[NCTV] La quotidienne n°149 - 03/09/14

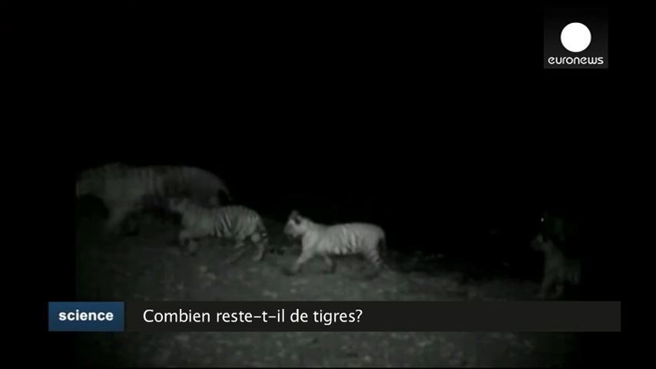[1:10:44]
Puisque les dessins des rayures des tigres sont toutes différentes, on peut ainsi estimer leur nombre.